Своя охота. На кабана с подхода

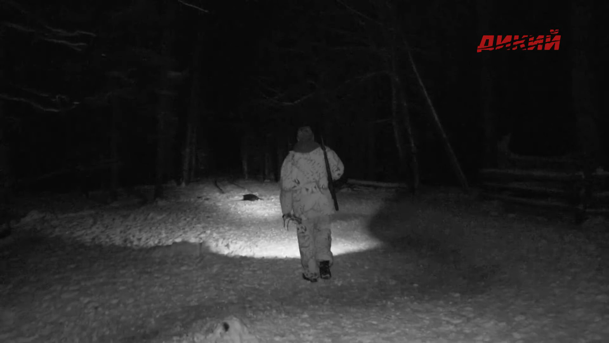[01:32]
Now he's looking at that he's lying.
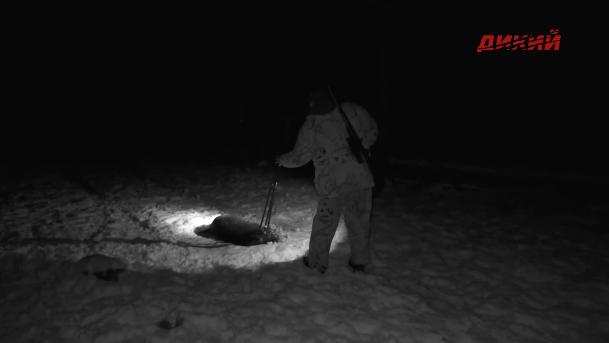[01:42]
a beautiful kilogram, 40 will be. Well, that's the pole.